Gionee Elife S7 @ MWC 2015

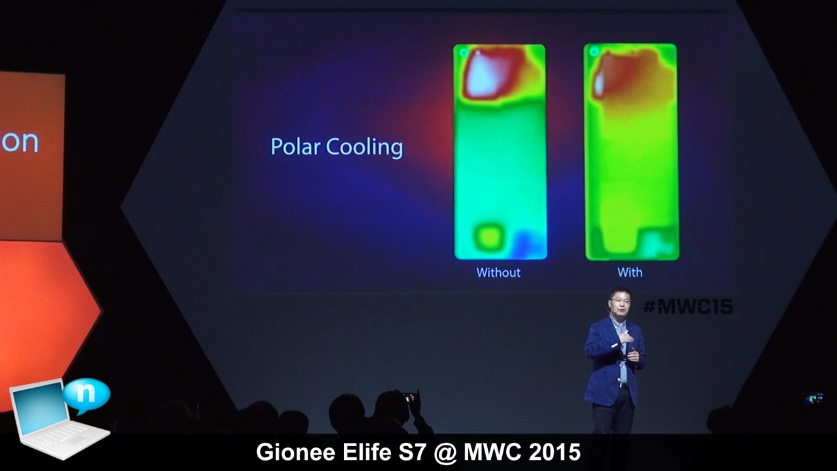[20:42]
So you can see very clearly that with polar cooling system, the heat is transferred very fast from the CPU area to the metal frame. Here is also the comparison with our one model,